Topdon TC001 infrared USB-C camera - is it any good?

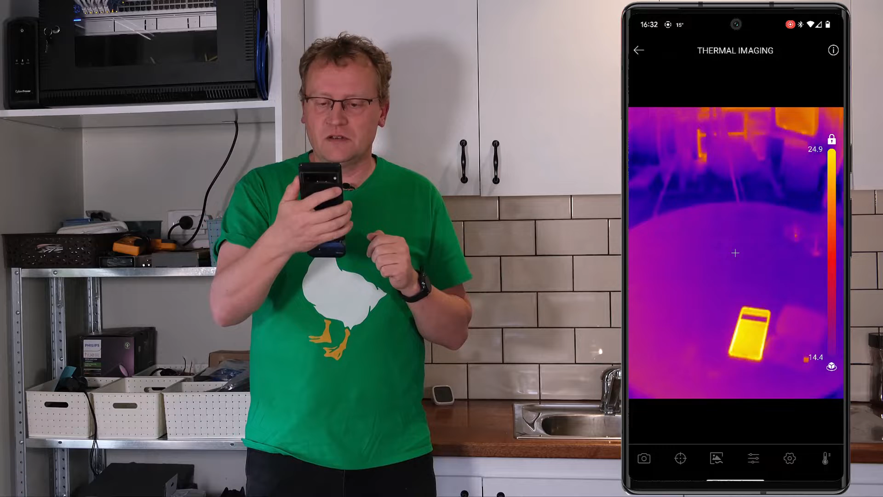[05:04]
right yeah so there's the camera and you can see it even comes up with temperatures on there so you can see that's in the middle there fifteen point seven you can see the top and bottom top of bottom min and max temperature
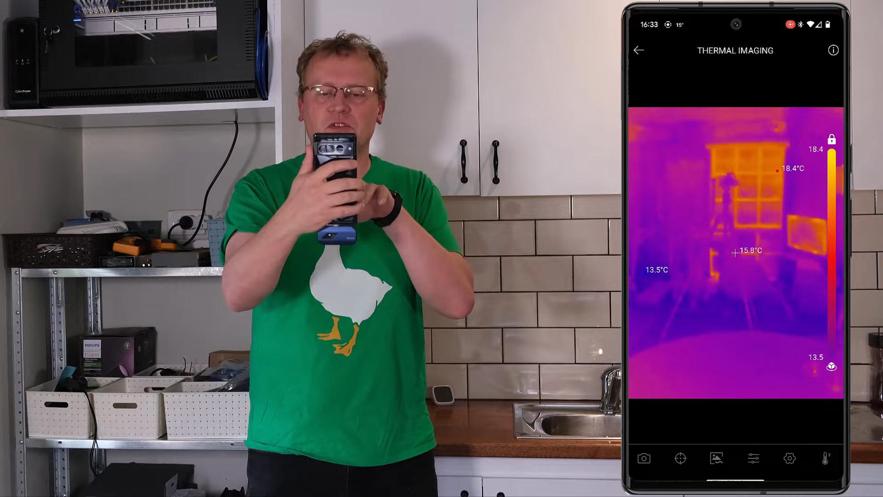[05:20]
On screen: spot 15.8°C
as well so on the left there is 13 and at the window is 18 so what if I move it over here slightly oh so the lights a little bit warmer the LEDs that I don't get too too warm so 20 but it's it's pretty good it's a little bit jerky but it's it's it's pretty good it's real-time I'd say all right so
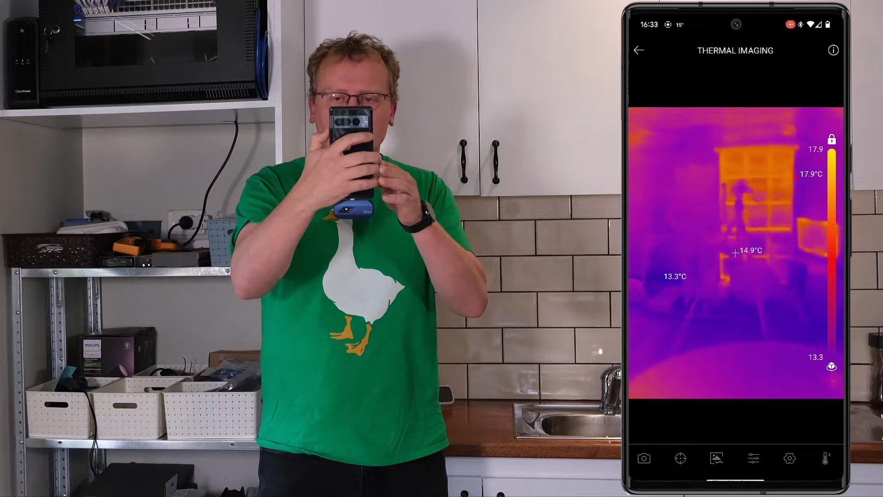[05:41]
On screen: spot 14.9°C
before we get to all the buttons on the bottom let's just try so one of the things I wanted to do is I actually want to use it for something like networking equipment and see if it gets too hot right so that's one usage scenario so let's see if we can do that so up here I'm gonna open this thing
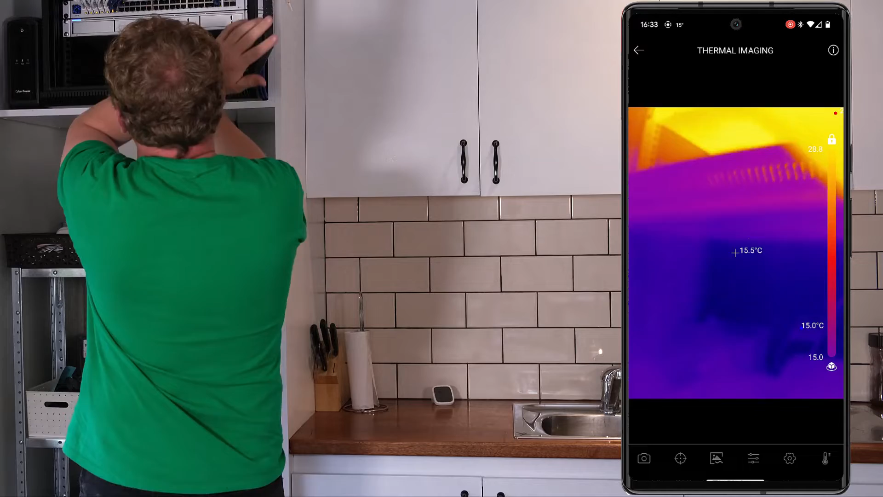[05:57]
On screen: spot 15.5°C
you can see it's a lot warmer in there up the top there what we got 39 degrees 38 38.5 so up here is the warmest by far and
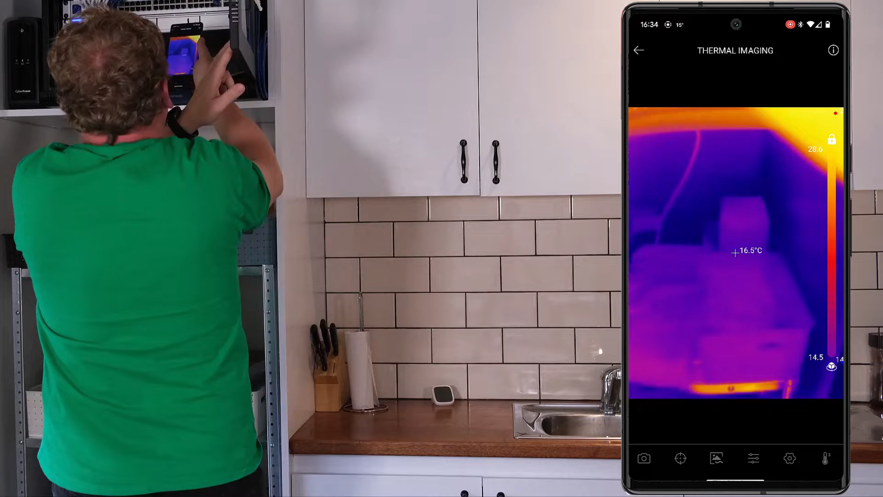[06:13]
On screen: spot 16.5°C
then at the bottom here that's there's nothing running there so the camera is obviously at the bottom so we got to move it up a bit higher there we go so that's 30 degrees or so 40 degrees so
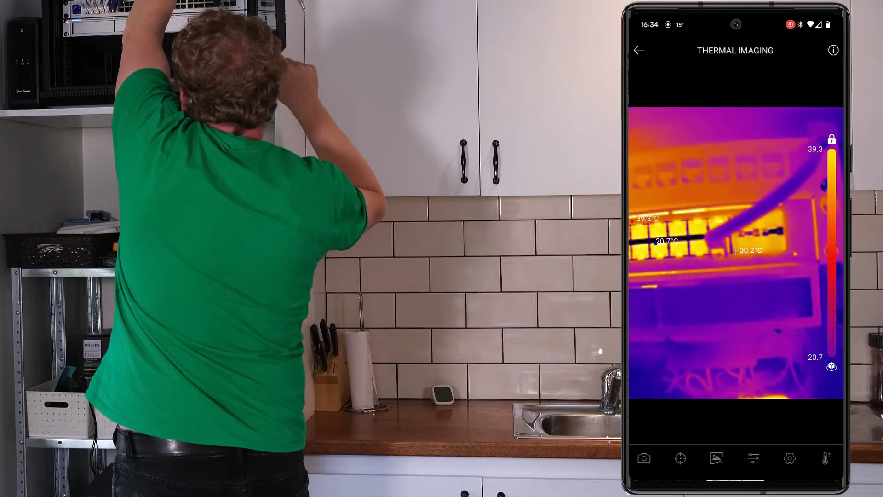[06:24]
that works pretty well all right let's see what we have of the features of the bottom here so we can take a photo that's the first button here we just take a photo of what we have and
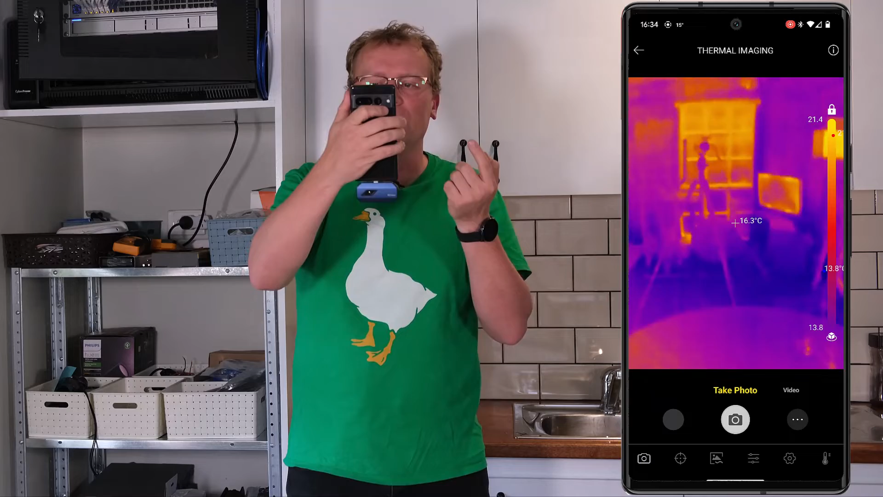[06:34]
On screen: spot 16.3°C
that I assume comes up with all the temperatures on it so if I take a photo let's do let's take a photo up here
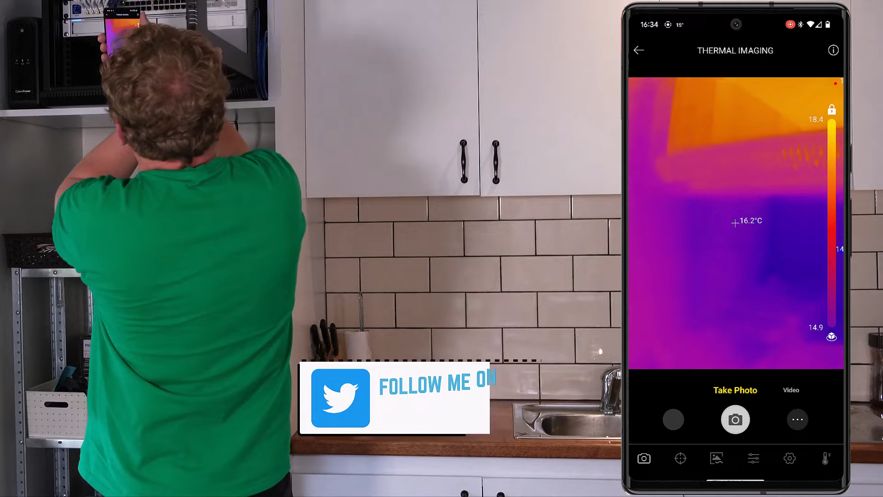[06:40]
On screen: spot 16.2°C
of this like so I'm gonna take a photo there all right let's see if I can see the photo yeah so it comes up with all of the
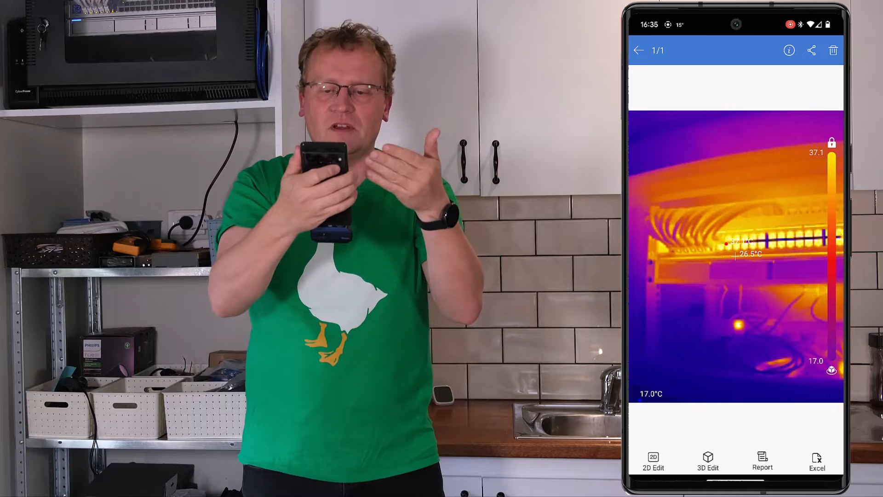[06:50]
measurements on there as you'd expect so that's pretty good so you take a photo of it obviously we can also do a video which is that one there so if you have a longer area or whatever you want to see you can you can take a video the same way so the next button along is ah so these are the target areas so for example I can I can draw a dot and I can say I want to know exactly what that temperature is and then just has a dot there forever I am how do I clear the dot I'll
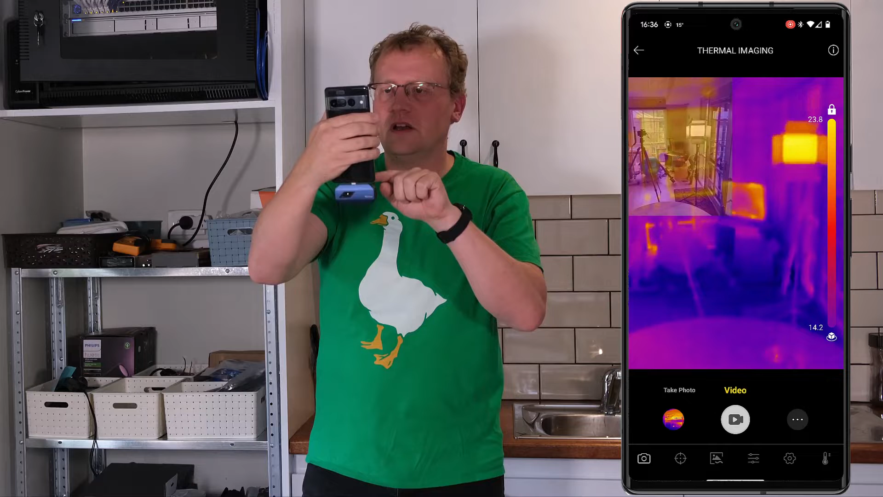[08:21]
like here we took a photo of that um oh can I can I take a photo yeah so I go to the camera I can then take a photo of that as well whoops we want to take a photo nice and that way you get the actual image overlaid on top of the thermal image all right that could be useful I can see that and then we have transparency I'm assuming that's the same oh how transparent you want that overlaid image all right fair enough yep and dual light oh that just turns it off
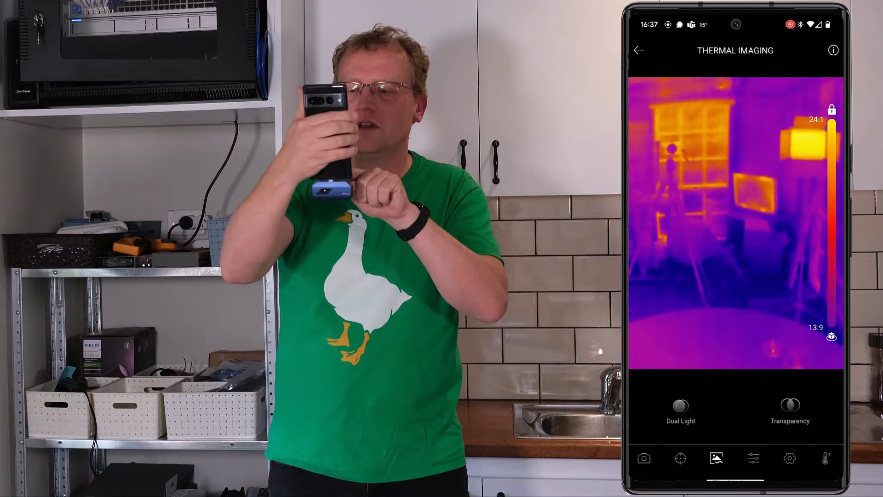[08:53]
yeah I got it thank you yeah right turns it on off nice okay and then there's some levels here now these colors apparently don't actually it's just whatever you prefer so if I change the colors here that's just because I might find that easy to see then then the others default so it's just whatever you think is good whoa that's pretty psychedelic you can choose other colors there if you
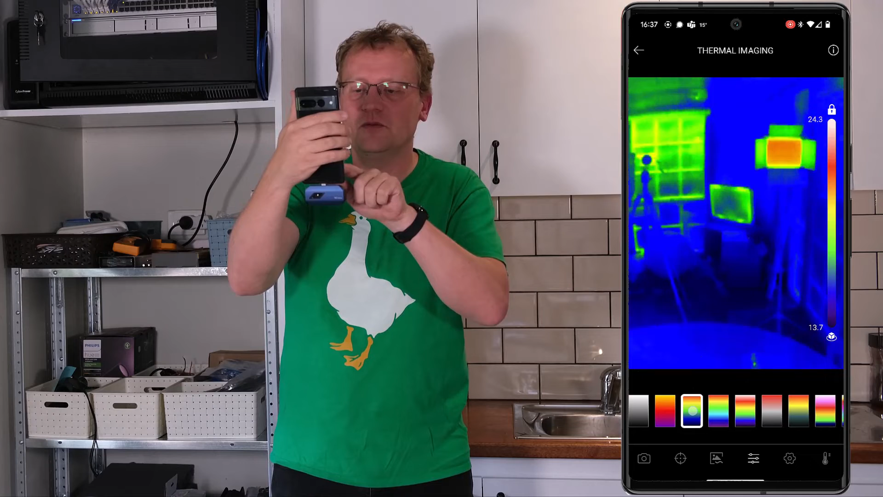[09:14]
want I kind of like the defaults they're right and then we have some settings pseudo
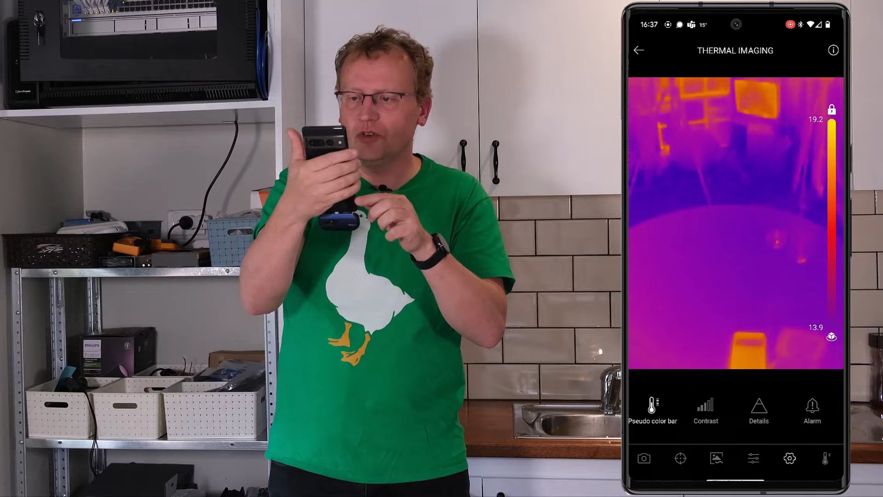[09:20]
color bar contrast we can set up the contrast or lower it okay details what does that do oh yeah that does become a bit more detail if you go it up okay so get a few it probably takes a bit more processing power contrast oh yeah yeah very contrasty
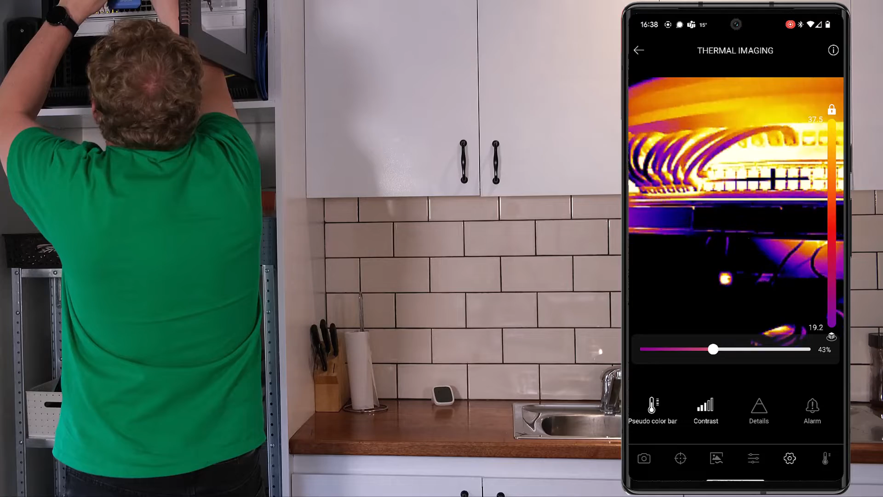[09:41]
you leave it somewhere in the middle and an alarm oh high and low temperature alarm oh so if you know say you had something that cannot be higher than 50 degrees